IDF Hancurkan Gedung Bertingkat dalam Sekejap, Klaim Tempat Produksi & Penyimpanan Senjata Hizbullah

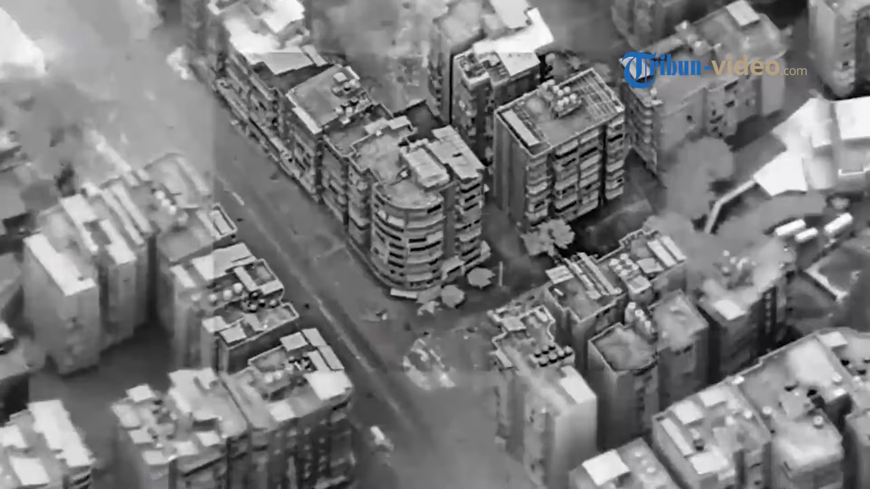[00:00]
Pasukan Israel atau IDF merilis rekaman saat jet-jet tempur Angkatan
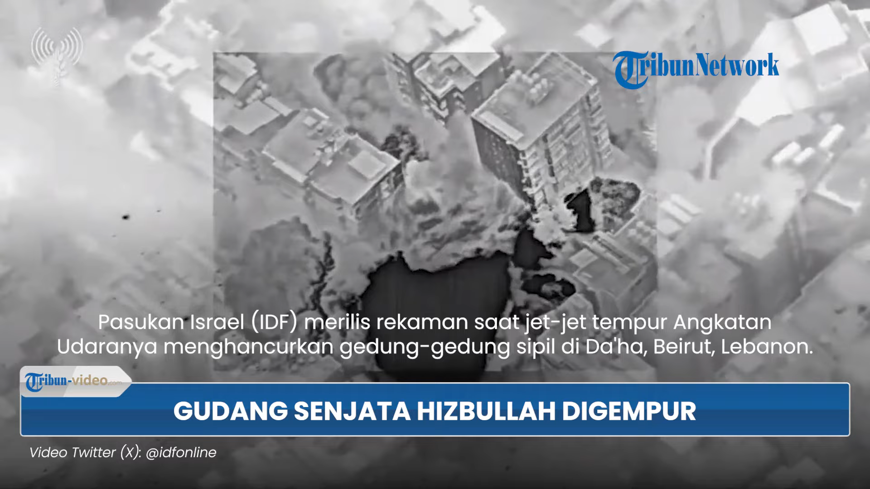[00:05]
Udaranya menghancurkan gedung-gedung sipil di Daha Beirut, Lebanon.
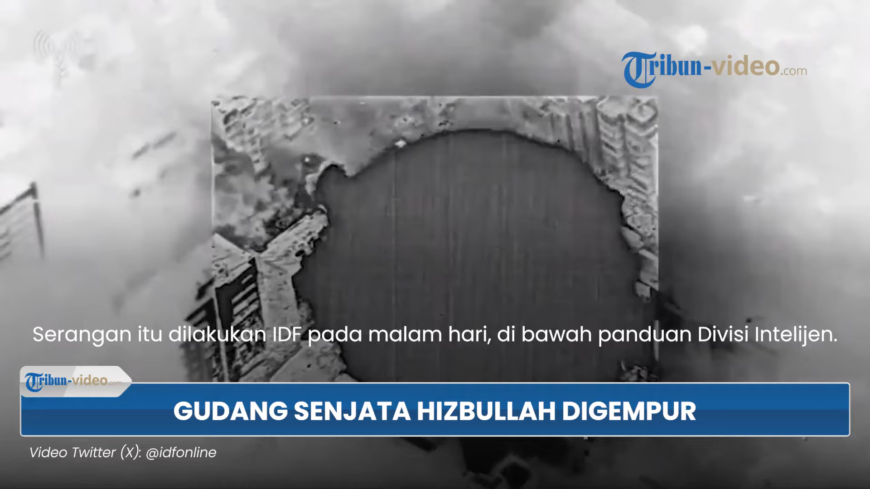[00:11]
Serangan itu dilakukan IDF pada malam hari di bawah panduan Divisi Intelijen.
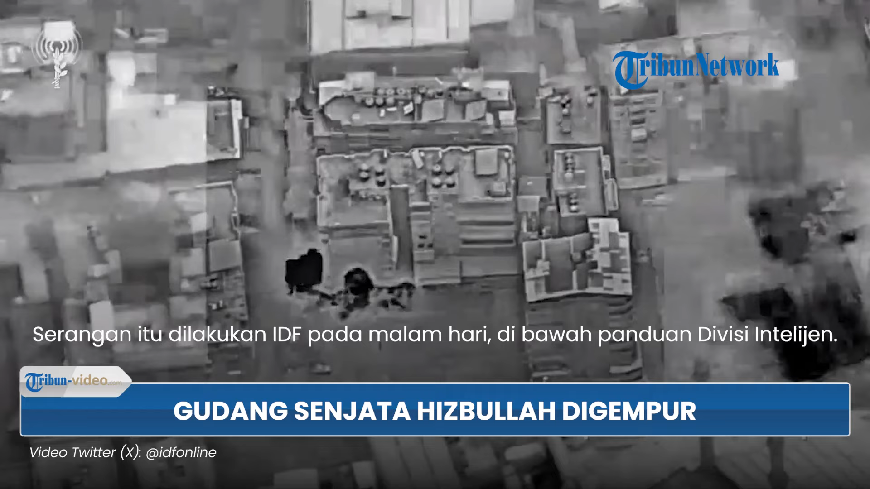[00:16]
Menilai kerekaman yang dirilis DX pada Rabu 23 Oktober 2024,
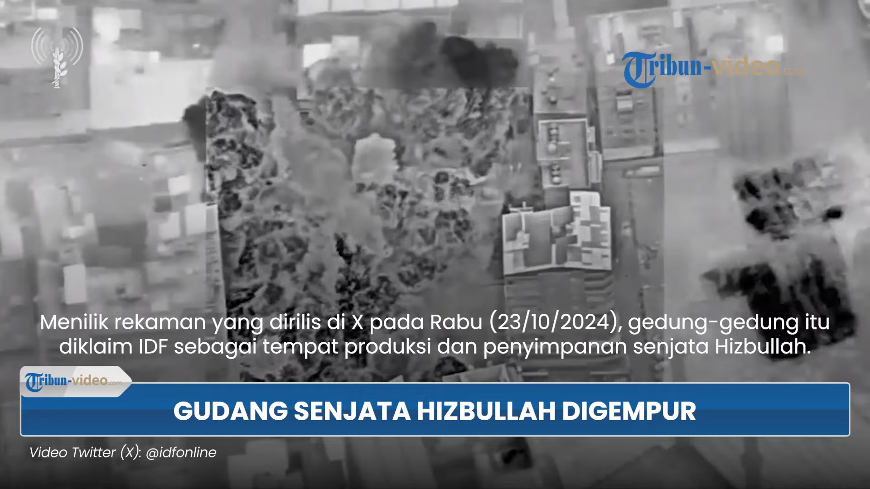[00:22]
gedung-gedung itu diklaim IDF sebagai tempat produksi dan penyimpanan senjata Hezbollah. Sejumlah gedung bertingkat hancur seketika, selesai jet tempur IDF menghantamnya.